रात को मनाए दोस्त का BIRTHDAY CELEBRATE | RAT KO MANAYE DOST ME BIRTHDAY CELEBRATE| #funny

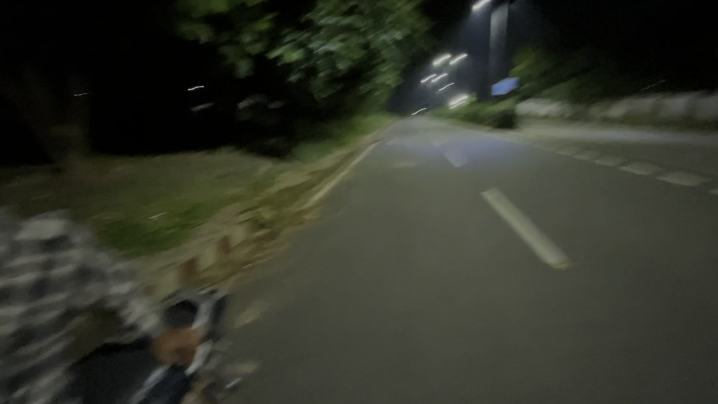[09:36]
बताइए हम लोग आगे जाकर घूम के आए, तो ये लोग अभी इस बार घूम के आ रहे हैं, नौटंकी देख रहे हैं, लेकिन ये लाइट को मानना पड़ेगा, ये सब रिफ्लेक्टर है ना, ये सब देखिए अगर ये बंद करेंगे ना वो भी रिफ्लेक्ट करना बंद कर देगा,
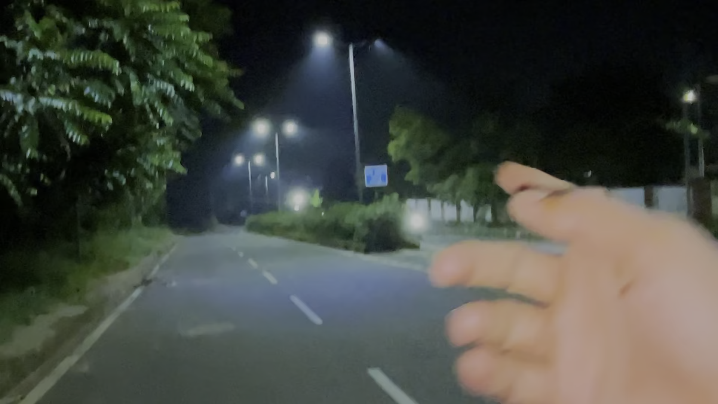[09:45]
मतलब इतना दूर से कैच करा, देखिए वो बहुत बड़ी बात है,